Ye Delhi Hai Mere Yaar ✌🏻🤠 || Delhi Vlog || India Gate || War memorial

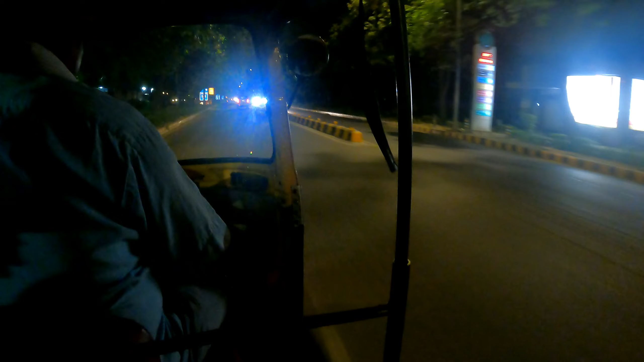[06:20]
अभी हम यहाँ से ऑटो पकड़ लिए हैं और जा रहे हैं इंडिया गेट. तो बस 5 minutes में आपको हम अपने डेस्टिनेशन पे मिलेंगे, फाइनल डेस्टिनेशन पे.